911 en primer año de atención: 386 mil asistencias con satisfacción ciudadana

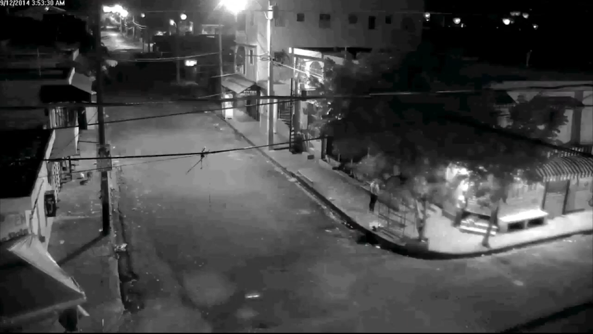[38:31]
ayúdenme a bajar esto exacto aquí ustedes ven una ya miren la distancia de la cámara que eso es importante ahí para que ustedes
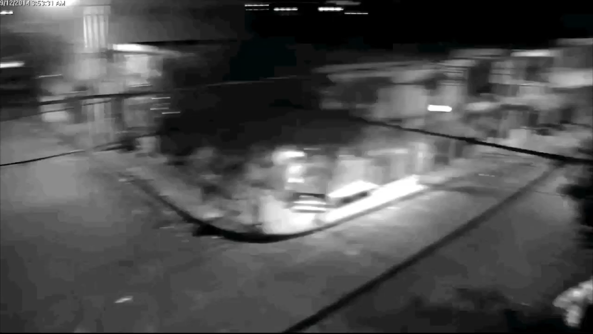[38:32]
tengan una idea del nivel de resolución y el nivel de acercamiento en Cristo Rey
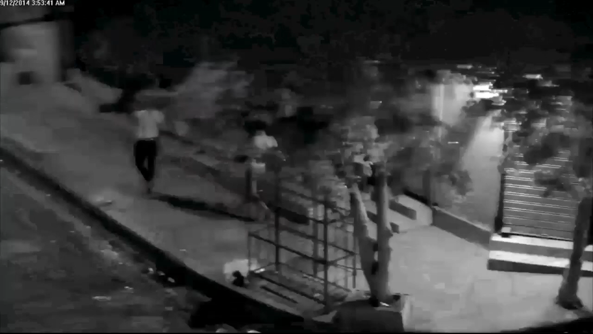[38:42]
ella miren como se va van caminando
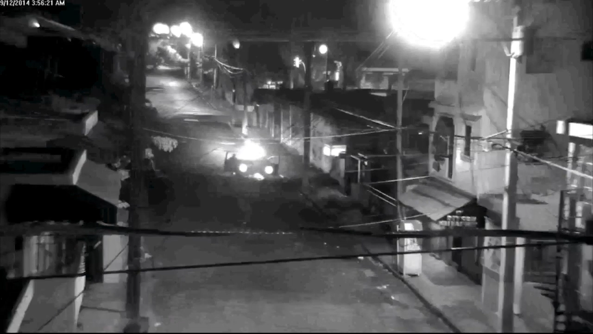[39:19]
ahí ustedes ven cuando la montan a las jóvenes ellas ahí la montan la patrulla de la policía y entonces llegan otros refuerzos de la policía y entran al establecimiento vamos a verlo en un momentito bueno no sé de ese yo no le puedo dar los detalles
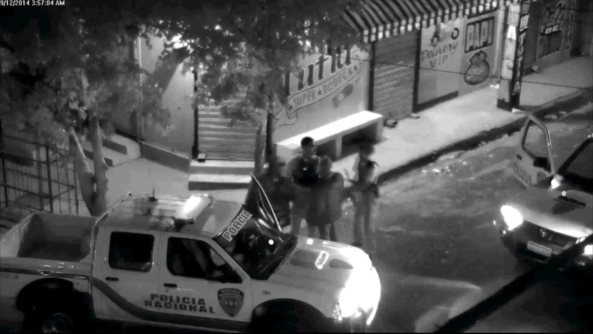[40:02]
si están dentro claro que están dentro ellos no han salido porque recuérdense que es inmediatamente lo que pasa es que lo estamos moviendo un poquito más rápido para que no les tome tanto tiempo el video llega la policía y entonces ahí ellos entran si lo puede avanzar un poquito más